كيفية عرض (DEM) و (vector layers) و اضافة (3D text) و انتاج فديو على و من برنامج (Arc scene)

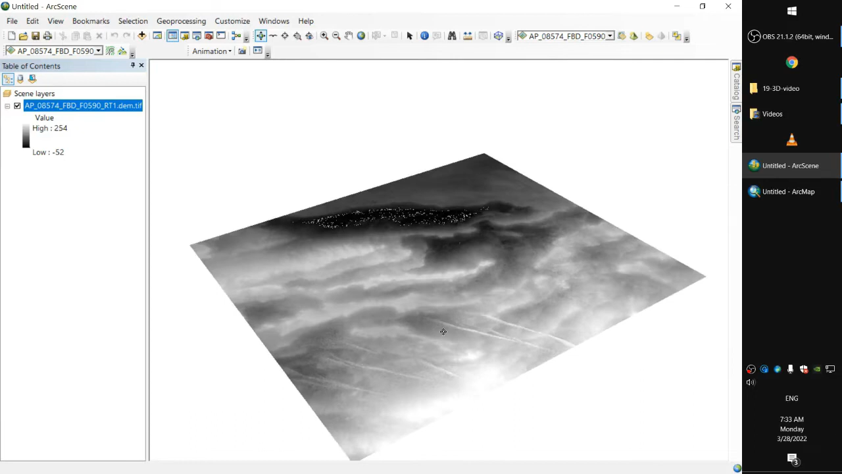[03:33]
نعمل نفسنا برنامج الارك map right click properties
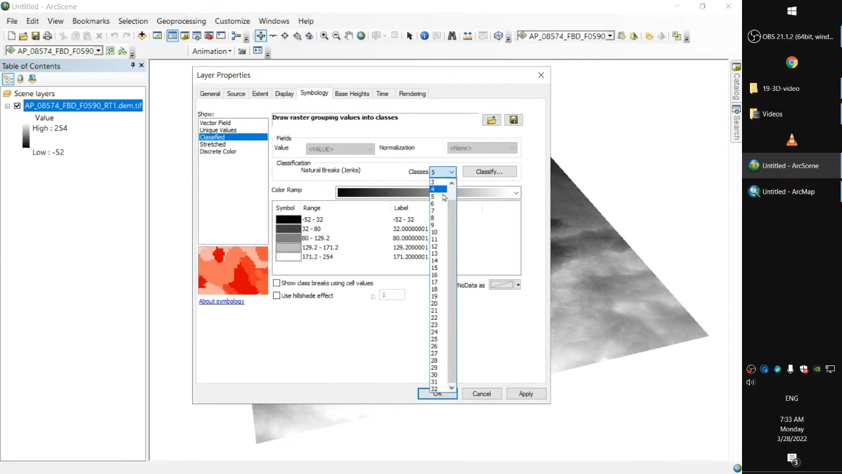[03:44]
نضغط على البعد الثالث
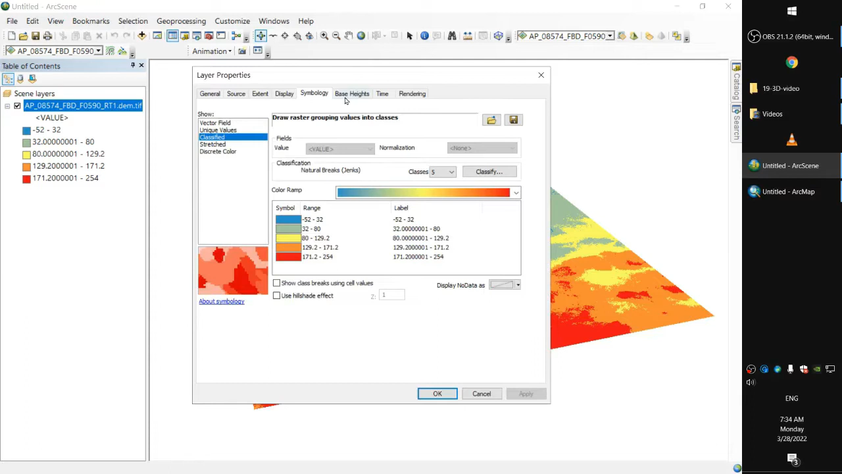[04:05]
بحيث يبتدي أظاهر أصواتنا نضغط على البعد الثالث في البانل هنا نضغط على التحكم في باي سايت لنبدأ نظهر التبايد في البعد الثالث الموجود في اللير في أول سكشن هو elevation from surfaces يعني ممكن يبقى في أكثر من اللير بس بتأخذ بتاعها من اللير تانية خاصة ممكن في صورة أمر صنعي كرستر لير ناخد البعد الثالث بالdigital
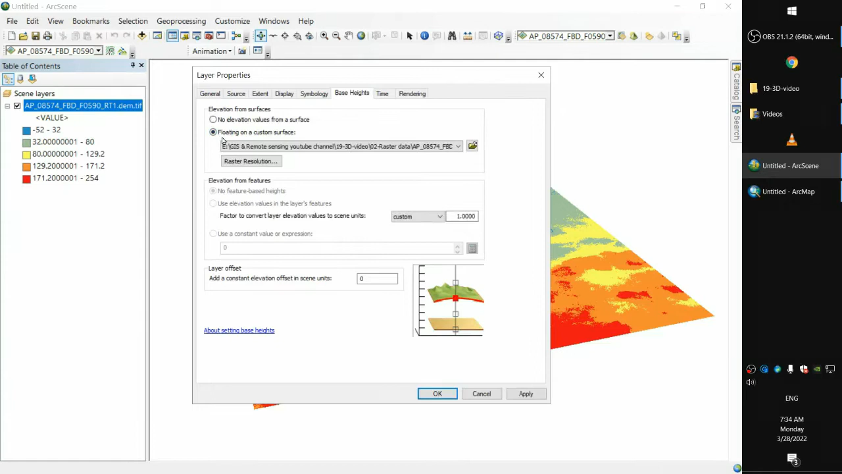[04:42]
elevation model ونطبعه على صورة الأمر الصناعي فصورة تتعرض بالبعد الثالث كما رأينا في الفيديو قبل كده في الفيديو سوف نقوم بالفوكس على الdigital elevation model فالفكرة أنه هنا ممكن أختار نفس اللير على نفس الdigital elevation model فهي اللي يعملين مختارين الـ colored ramp بتاعها فهي مفيش غير layer واحدة بس موجودة في البروتاميك دلوقتي فهو automatic خاطئة بس نحن ممكن نغيرها الـ section الثاني هو elevation from features لو عندنا layer
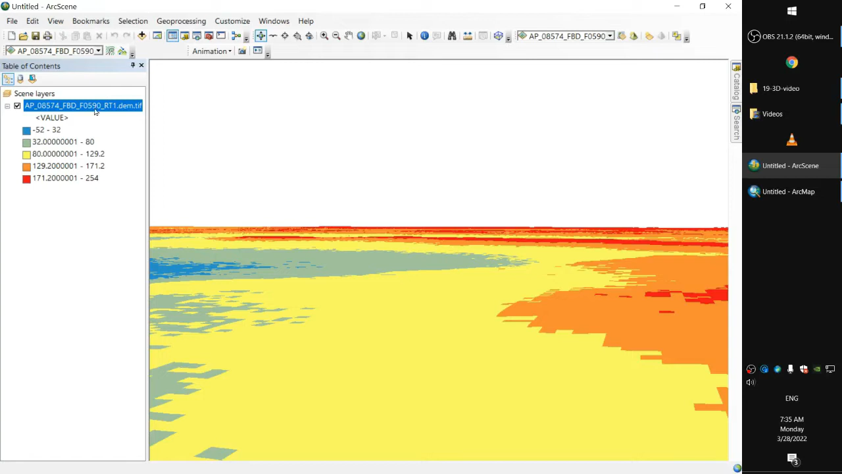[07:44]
يظهر بشكل بسيط جدا نقدر نقول إن الجزء ده ألف منسوب من الجزء ده والجزء ده ابتدى يبقى فيه بروس شوية فلو نروح للفاكتور ونعليه شوية خليه مثلا 100 طمام لنجوف كده؟
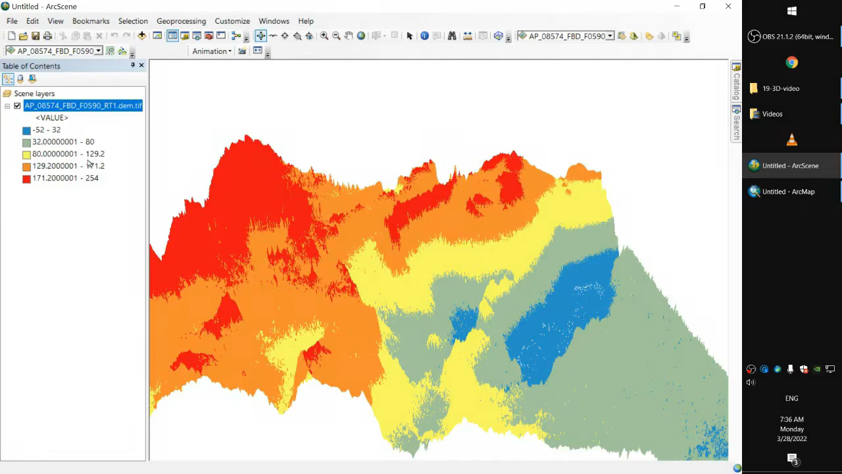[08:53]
هنا عندنا جبل افريست على قمة في العالم وعندنا الجراند كانيون موجود في الولايات المتحدة انما نحاول كده نقلل فكتور شوية مثلا من مية نخليه 20 او 25 نشوف كده نتيجة
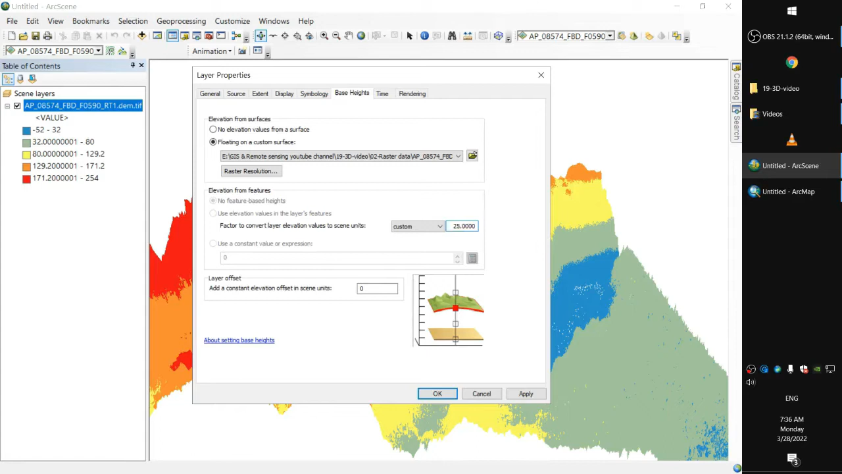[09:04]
الى حد ما يعني منسوب الى حد ما يعني مقبول كتير كده يعني عندنا تصور ان الى لوكيشن داده موجود في اللون الازرق منسوب بتاعه ااااااااااااااااااى من الى لوكيشن الى موجود باللون البرتغاني ايه او اللون الاحمر
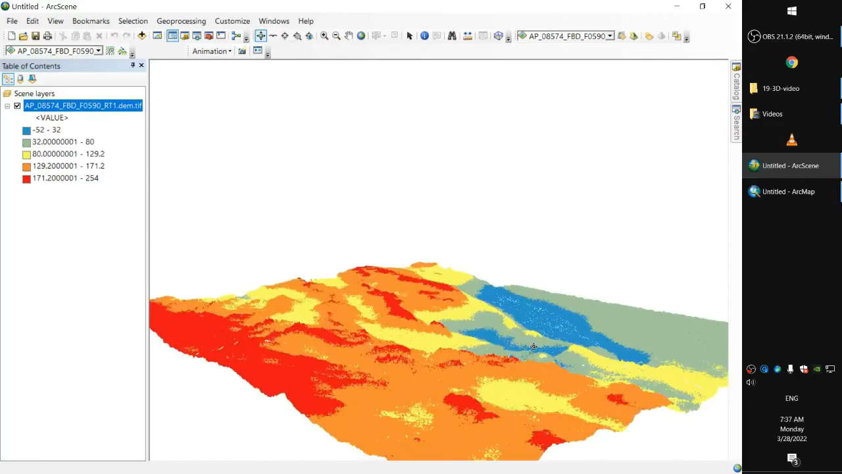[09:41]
كده نزول عدد
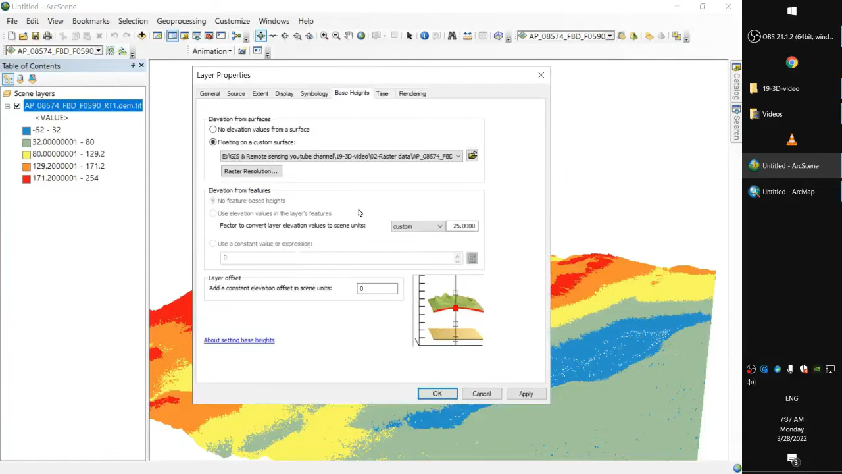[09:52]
نخليها مثلا عشر. لو حد ما اوضح كتير.
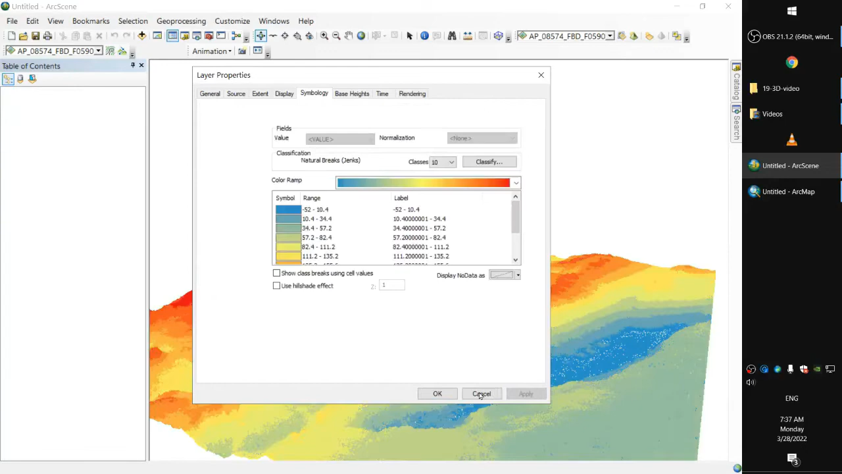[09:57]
دلوقتي نشوف مع بعض ازاي نضيف فيكتور لير. نيكست لديجتال إليفاشن موضيل على الاركسين.
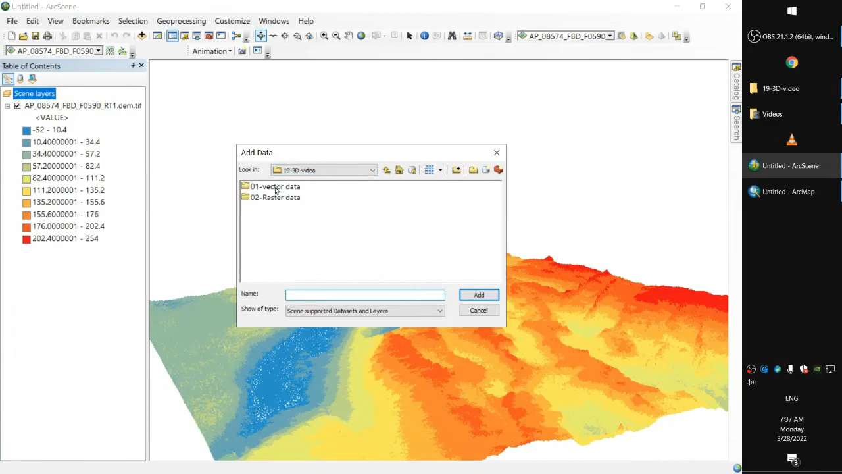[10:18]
فيكتور لير هنا بولي لاين يعبر عن طرق.
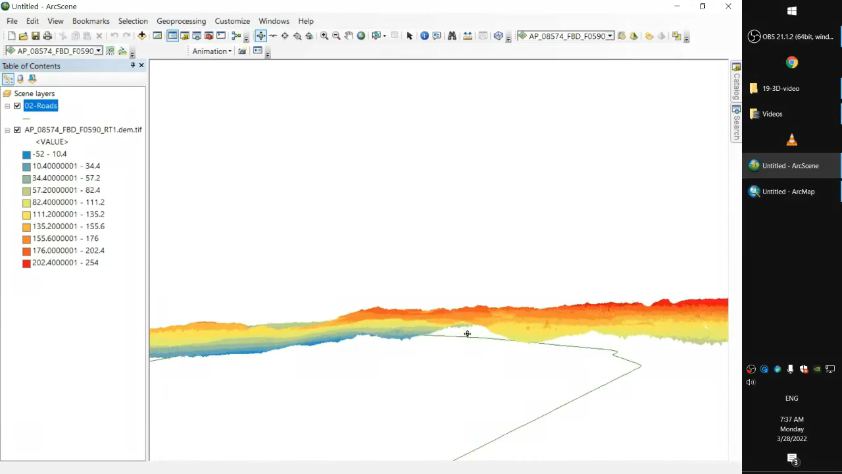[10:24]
زي ما هتشايفين هي معدية من تحت الديجتال إليفاشن موضيل. هنا اللير دي لما تضاف بيبقى الصف.
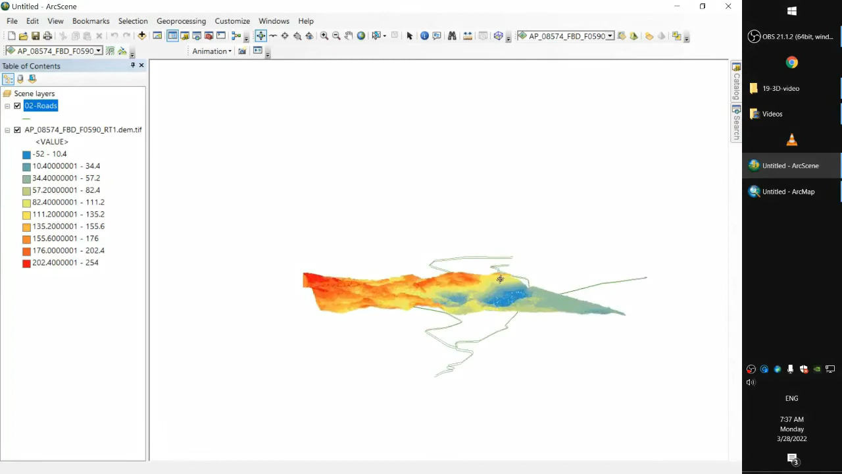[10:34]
فنحتاج نضيف الاليفاشن من الدم لكل الليرز اللي هنفتحها.